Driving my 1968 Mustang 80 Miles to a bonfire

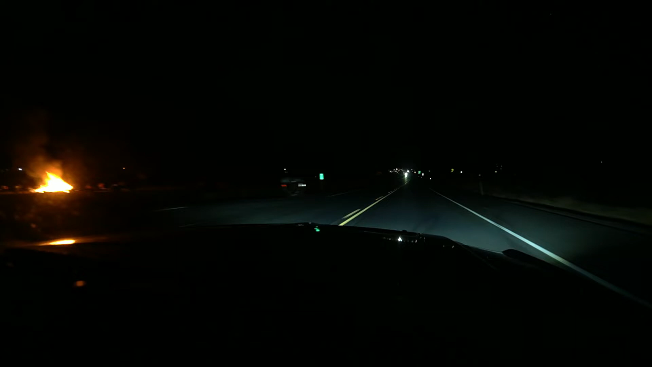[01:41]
oh it's right there there you go driving by oh wait